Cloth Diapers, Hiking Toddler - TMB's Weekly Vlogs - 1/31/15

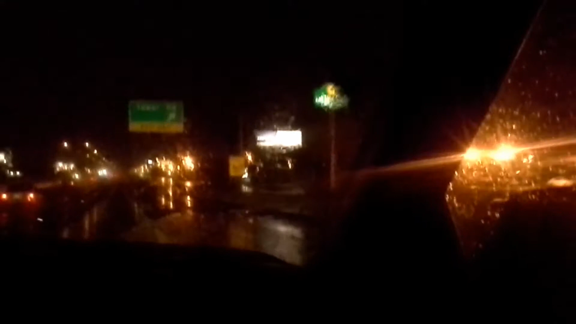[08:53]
She... Here's the big raindrops. Now they're a little bit smaller. Here's next to you vet school. We found some friends. I need that. Right mama?